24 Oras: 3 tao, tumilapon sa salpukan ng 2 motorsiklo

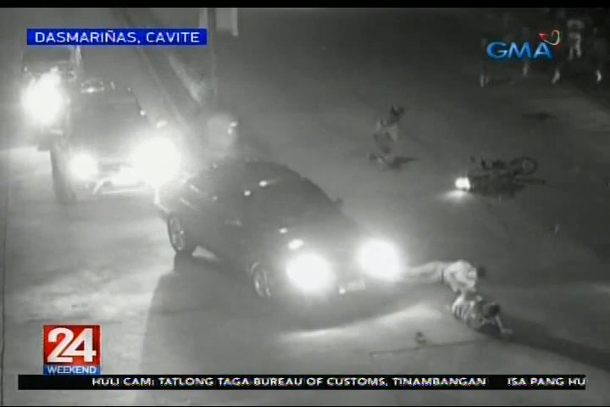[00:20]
Tumilapon ang mga rider. Ang dalawang sakay ng isang motor, tumilapon papunta sa kotse. Buti na lang, nakapreno ito. Dinala sa ospital ang magkaangkas.